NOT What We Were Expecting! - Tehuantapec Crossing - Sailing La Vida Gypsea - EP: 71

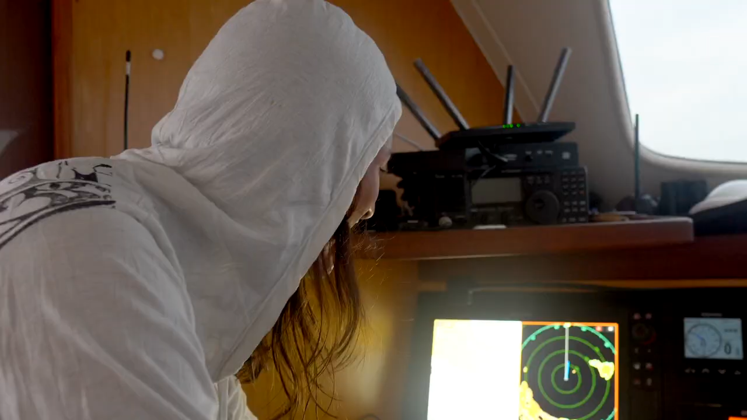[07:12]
These radars are supposed to show you not only the land,
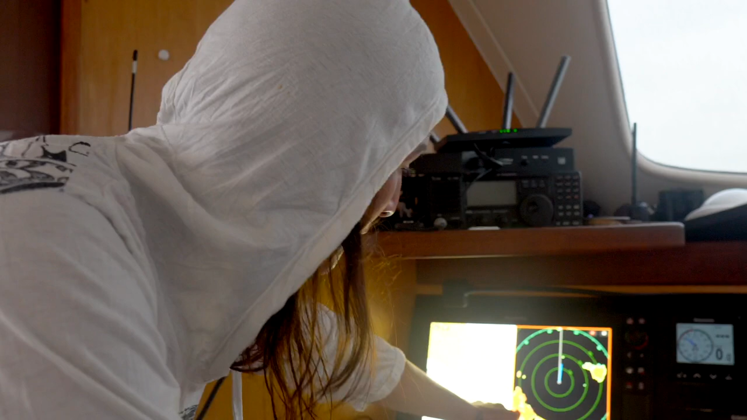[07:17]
which is going to be on our left side, but they are also meant to show you big storm cells as well,
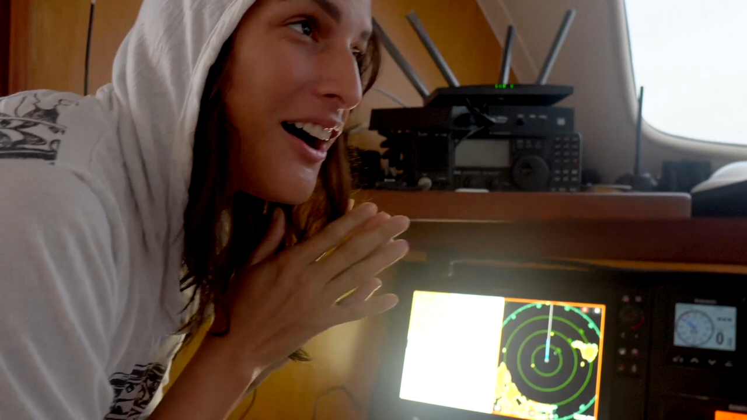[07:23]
which is going to come in handy a lot when we're doing our tropical sailing and our Caribbean sailing. But over the last year and a half, we haven't seen any rain. So this big blob you see right here, there is a storm. Well, hopefully not a lightning storm, just a big rain storm,
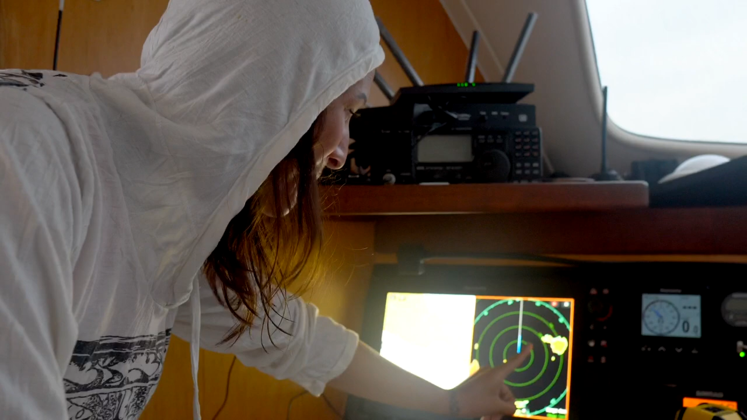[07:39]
but oh my gosh, you guys, this is happening. New things. Cool.